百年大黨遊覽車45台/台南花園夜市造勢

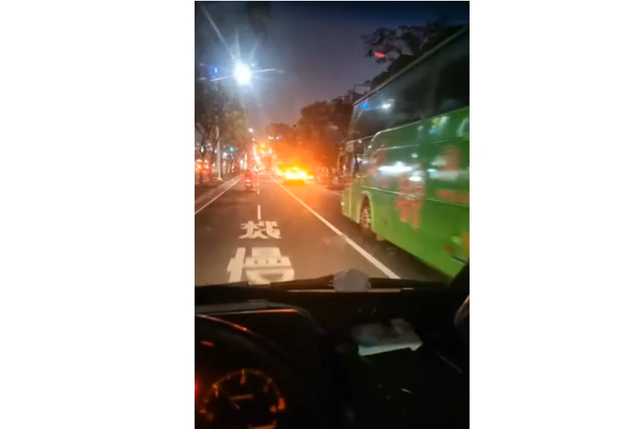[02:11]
哦，有挂牌啊！有挂牌啊！我看到啊！
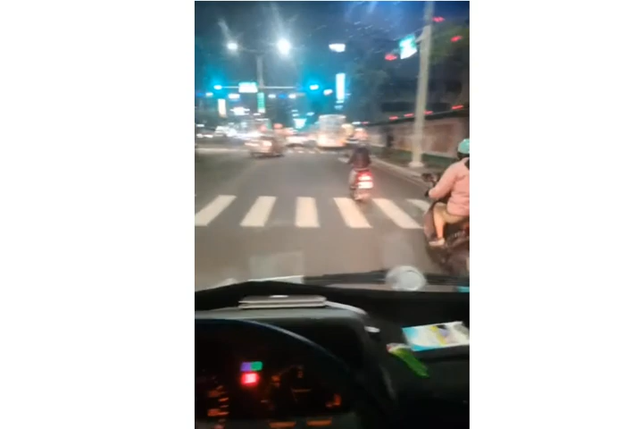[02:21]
我看到有挂牌啊！十五，哦，啊，这台十六，这台十六。
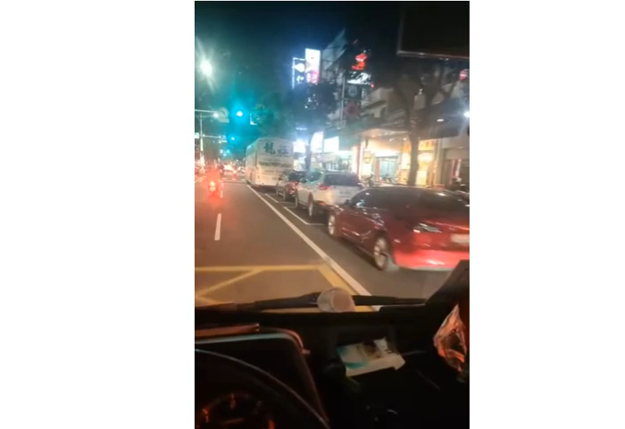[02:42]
哎，这台十八啊，拢住的啊，这台十八啊，我停全年。
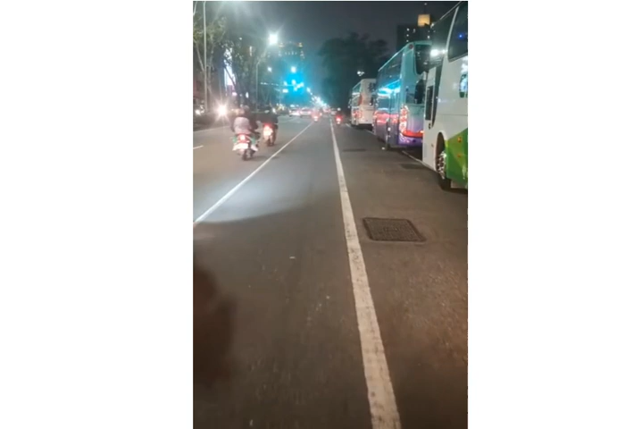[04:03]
车啥小？第几车啊？二十四、二五、二六、二七、二八，伊迄是 LED 的。 哟，支持柯文哲，票投一号，谢谢。 是啊，这通联到底是有啊无？
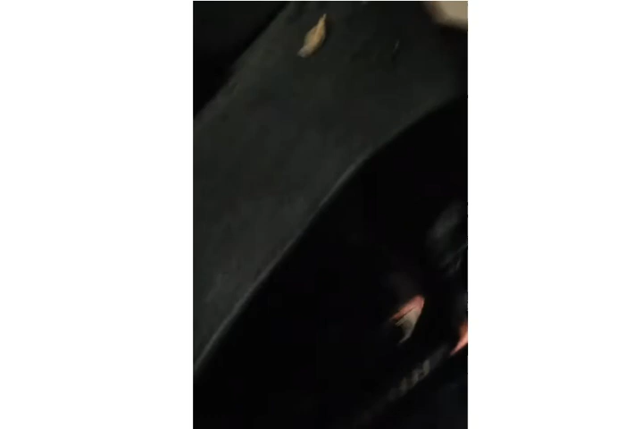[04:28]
倒影一个啊。
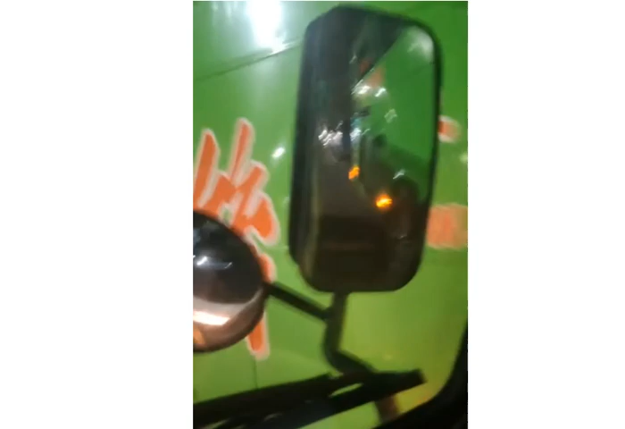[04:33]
哦，有，佮包括这只三十嘛哦。
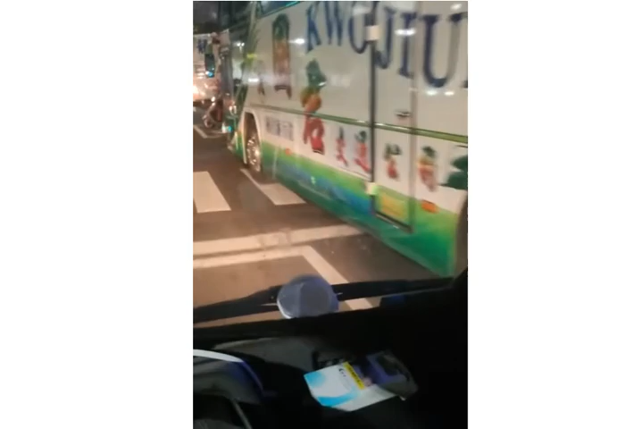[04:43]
哦，啊，拄啊，下迄三个台，咱无看到牌啊，咱莫共误啰，你了解无？莫共算入去。